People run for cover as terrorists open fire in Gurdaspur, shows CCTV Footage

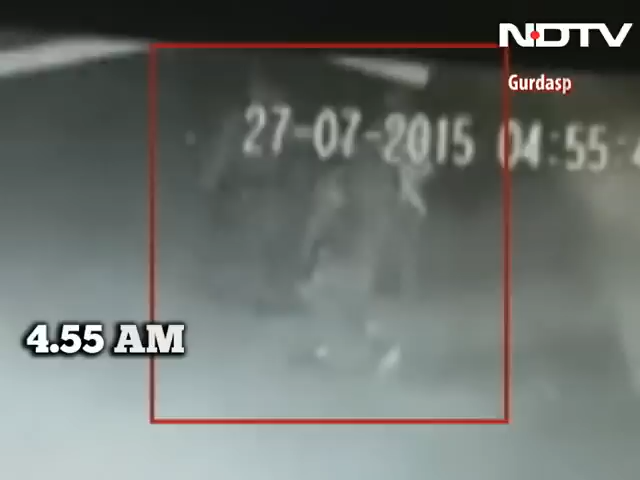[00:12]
This was just before they entered the town of Dinanagar.
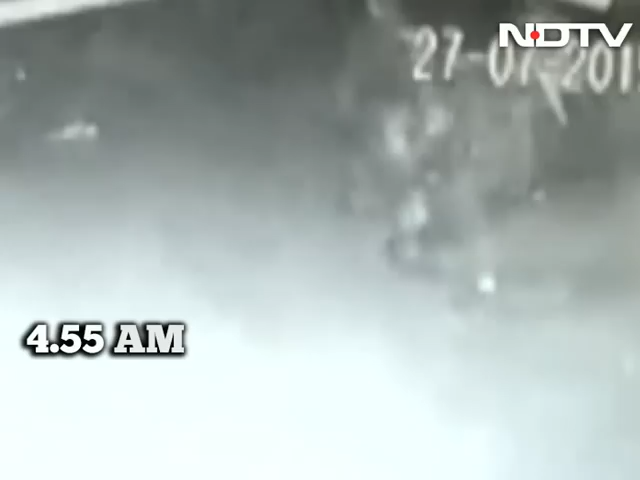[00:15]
The footage, as we said, shows the three men wearing army fatigues, walking down the road at 4.55 a.m.
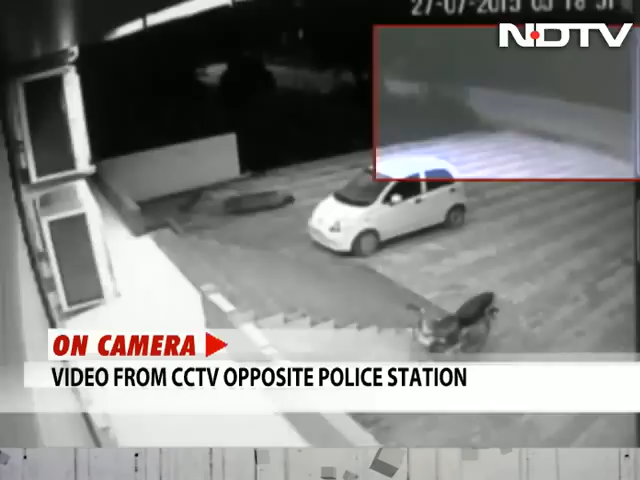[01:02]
It actually shows the terrorists having driven up in that white maruti that they snatched. This is around 5.18 in the morning.